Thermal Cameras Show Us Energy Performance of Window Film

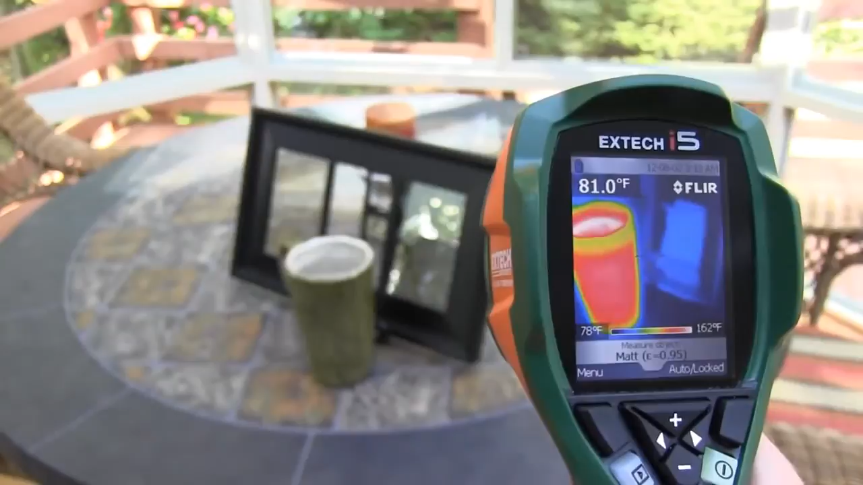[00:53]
On screen: spot 81.0°F, scale top 162°F, scale bottom 78°F
The X-Tech i5 from FLIR is an inexpensive thermal imaging camera that can bring to the human eye a moving image of what is happening when heat energy,
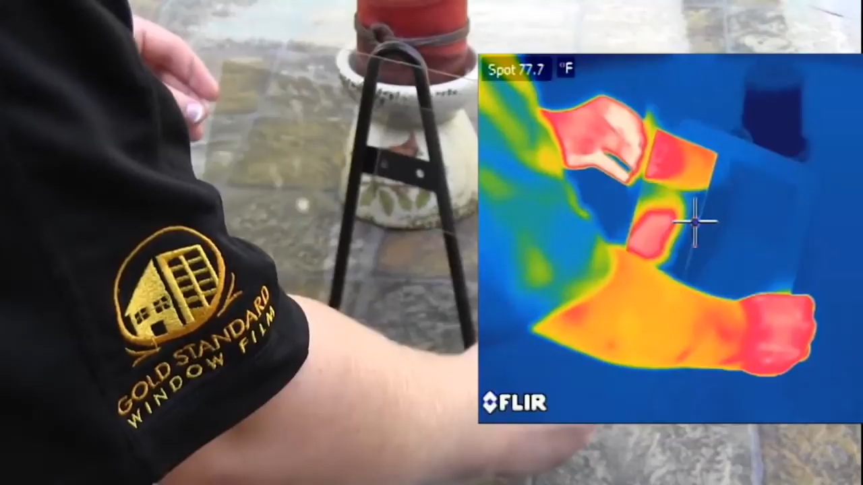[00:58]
On screen: spot 77.7°F
radiated from room temperature objects, strikes ordinary windows.
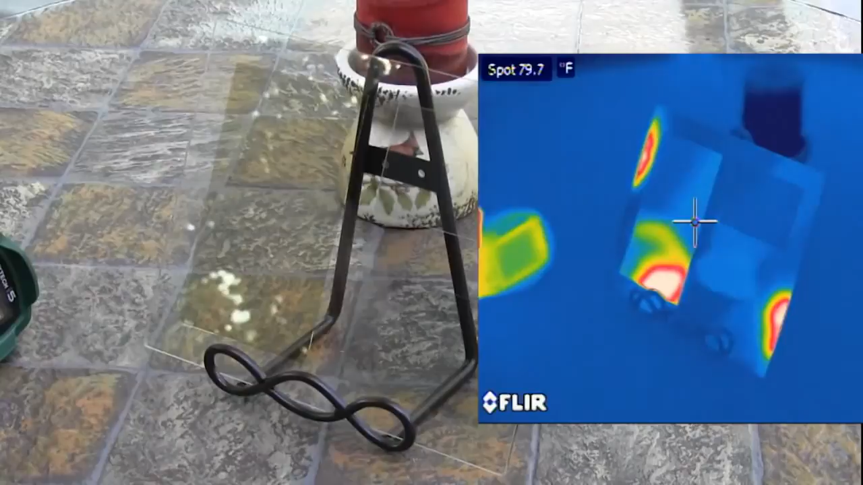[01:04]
On screen: spot 79.7°F
Untreated windows, and those treated with ordinary solar control window films, absorb all but about 10-15% of this energy, and lose it to the outdoors.
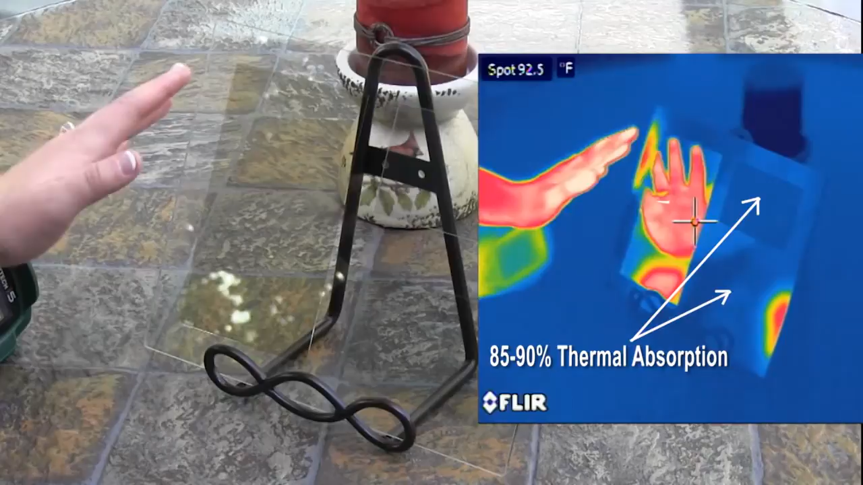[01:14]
On screen: spot 92.5°F
But Interlogic 70 reflects well over 91% of the thermal energy back into the room.
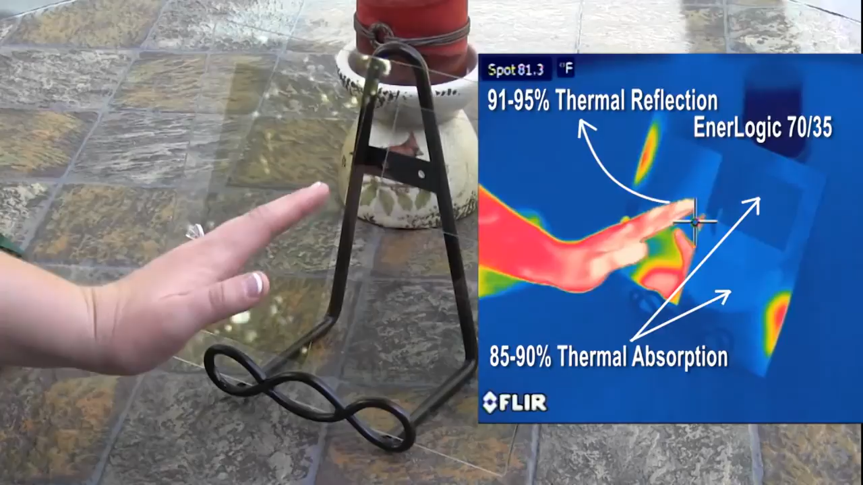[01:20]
On screen: spot 81.3°F
Look at a hot cup of coffee with the thermal camera.
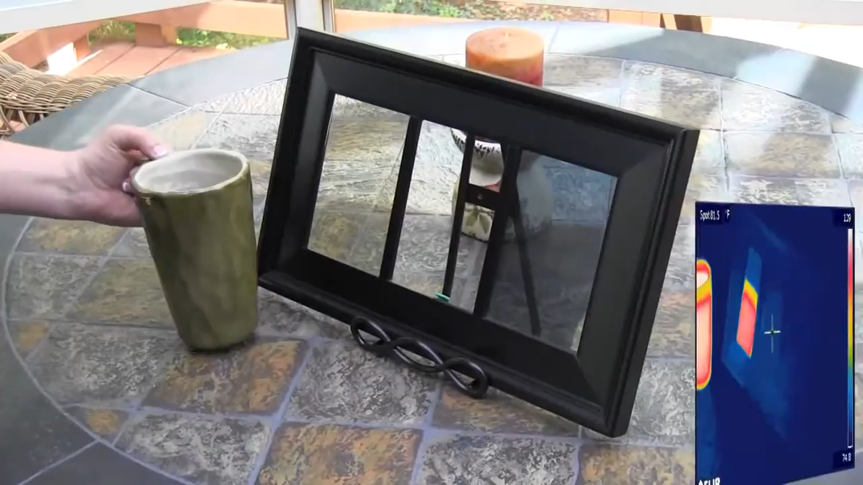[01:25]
Place the cup on a table in such a way that you can see it and its reflection in the Interlogic filmed window.
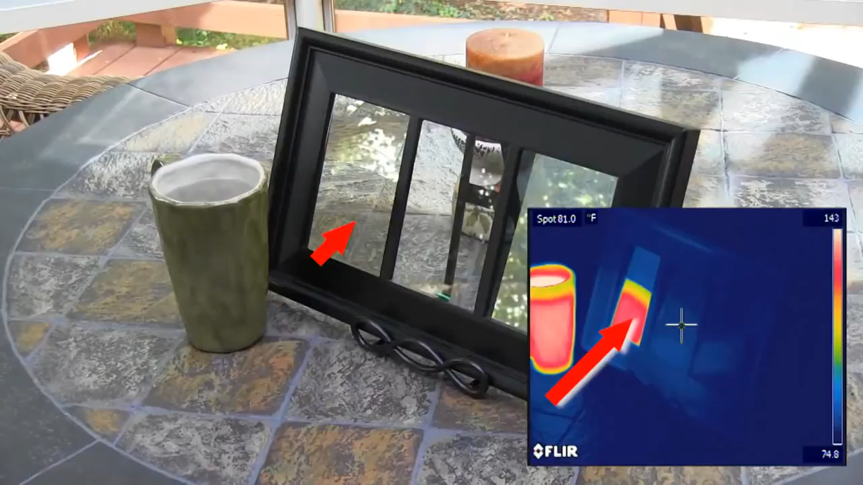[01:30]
On screen: spot 81.0°F
The reflected energy is nearly as intense as that coming off the cup itself.
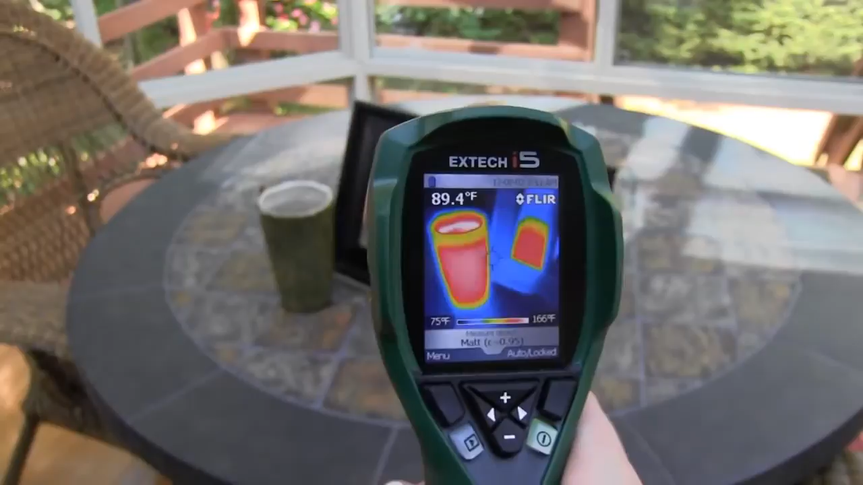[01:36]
On screen: spot 89.4°F, scale top 166°F, scale bottom 75°F
Move the cup to see its reflection in untreated glass.
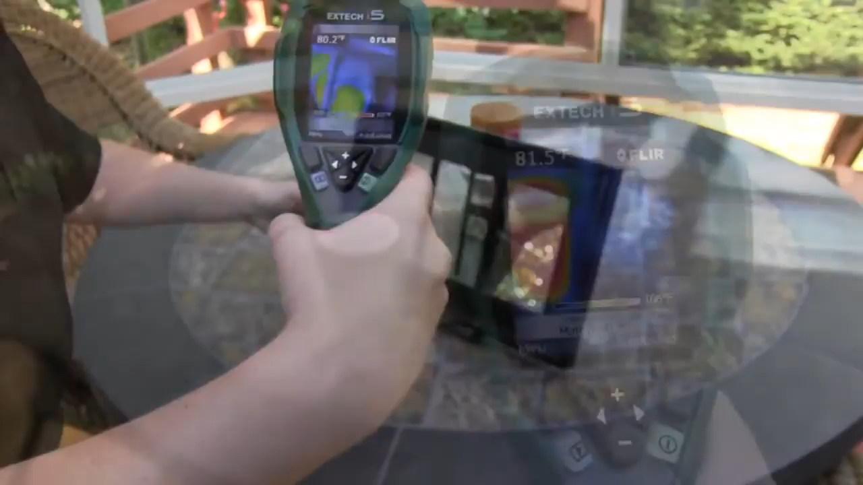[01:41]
All but about 10-15% of its radiated energy disappears into the glass,
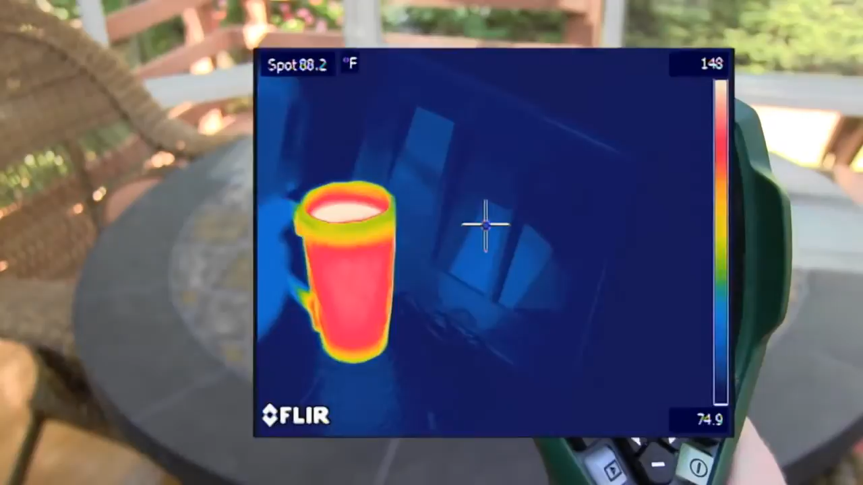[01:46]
On screen: spot 88.2°F
to be lost to the outside environment.
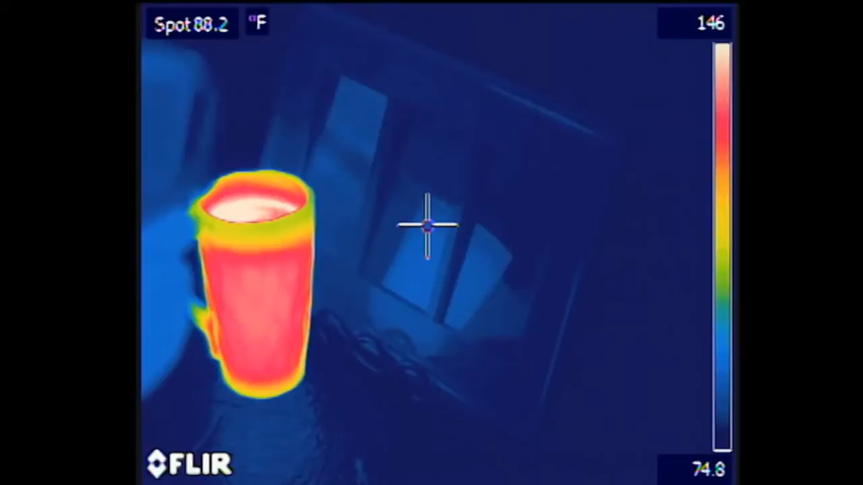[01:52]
On screen: spot 88.2°F
Likewise, move the cup to observe its heat reflection in the highly reflective standard film.
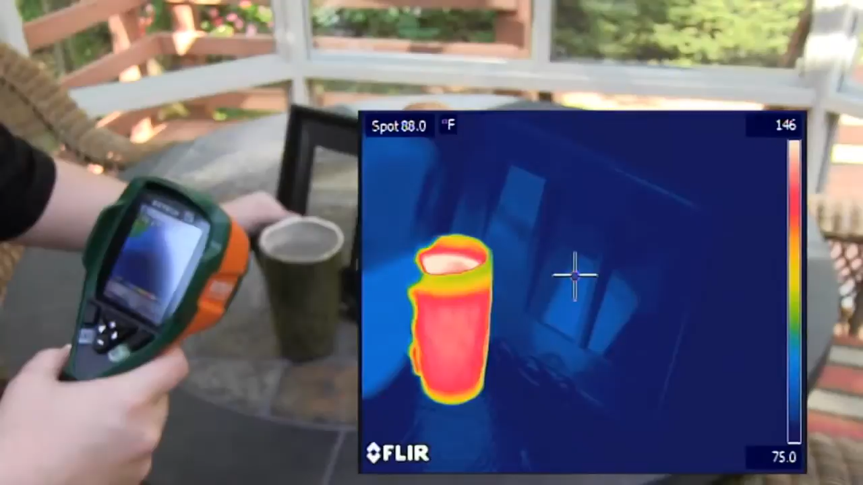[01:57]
On screen: spot 88.0°F
While this film is excellent for rejecting solar heat energy,
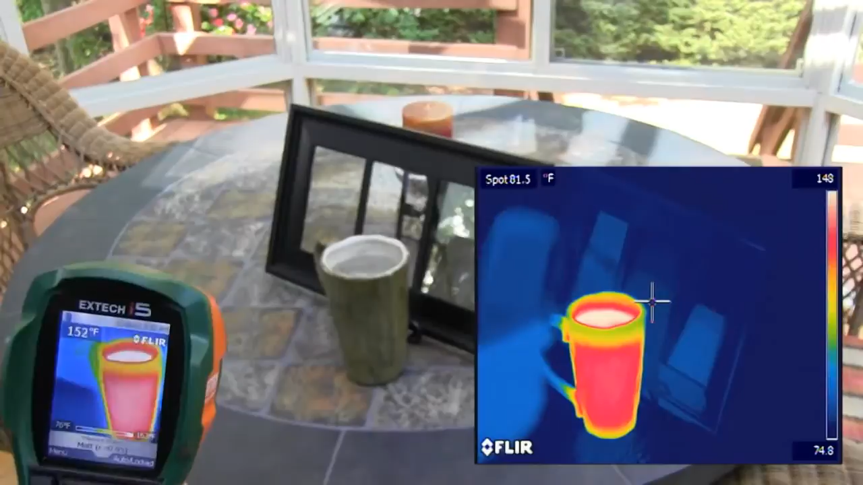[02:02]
79% on single pane glass, blocking ultraviolet light,
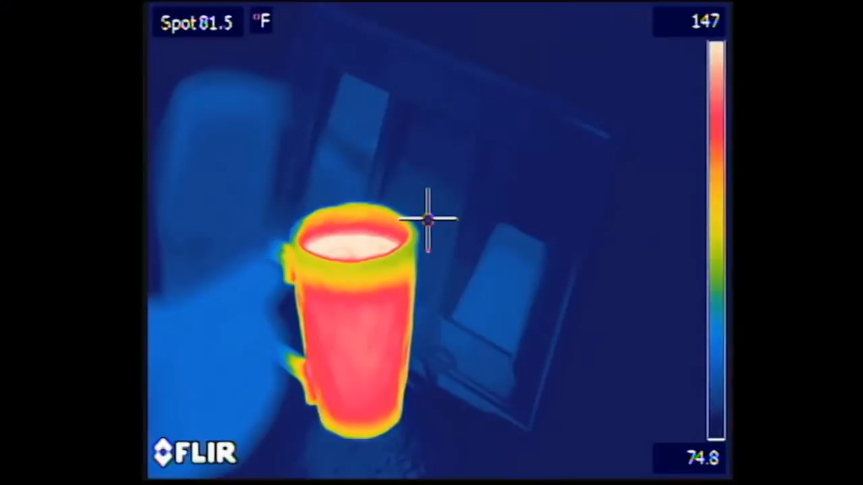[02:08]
On screen: spot 81.5°F
and reflecting visible light, it does almost nothing to reflect the heat energy radiating from room temperature objects.
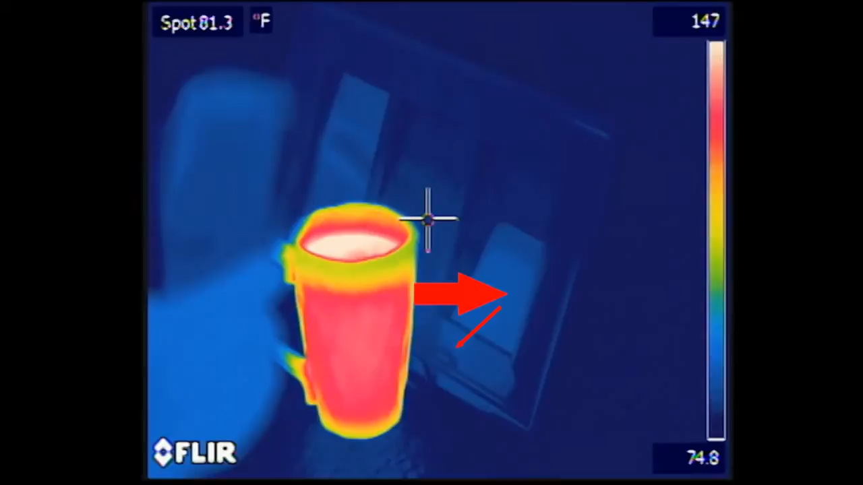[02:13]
On screen: spot 81.3°F
It absorbs most of the longer wave,
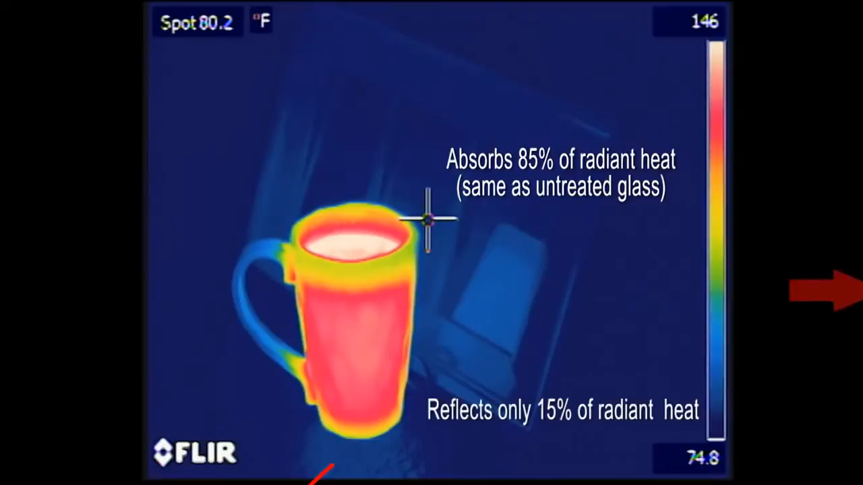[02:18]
On screen: spot 80.2°F
far infrared, thermal energy, and re-radiates it to the outdoors, just as untreated glass does.